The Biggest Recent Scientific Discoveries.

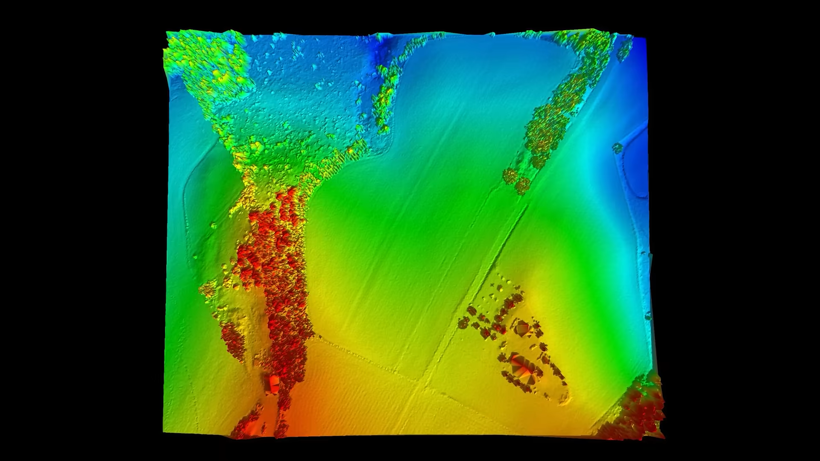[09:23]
if you're unfamiliar with lidar it is basically the same thing as radar except it uses light rather than radio waves lidar is generally far more accurate than radar but there are still some disadvantages the equipment's much more expensive and it generally has a much
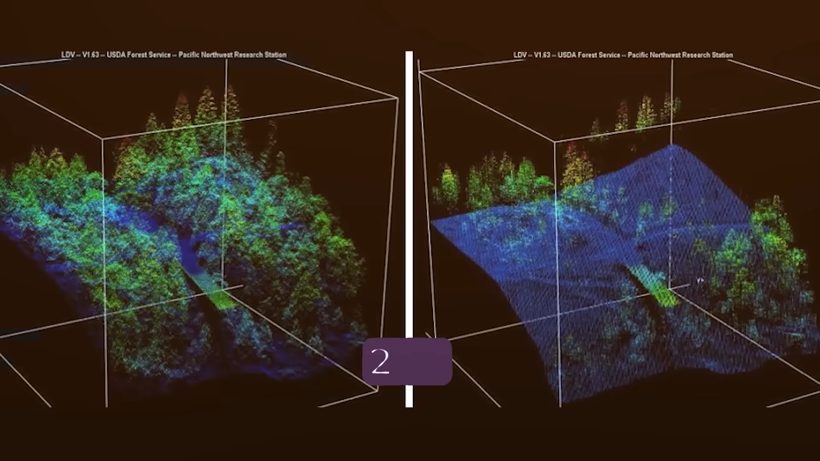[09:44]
2013 a group of ecologists used lidar to map the biomass
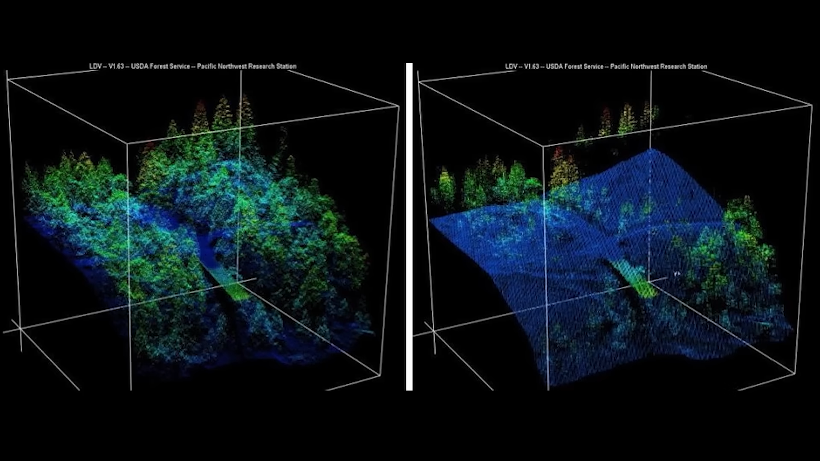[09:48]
in mexican forests and monitor it for environmental purposes
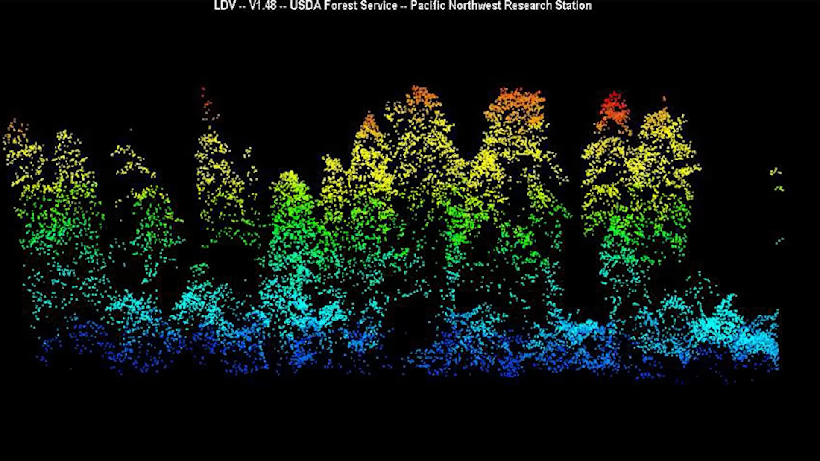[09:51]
their survey of the land was published in 2014 and for a decade it sat available online largely ignored fast forward to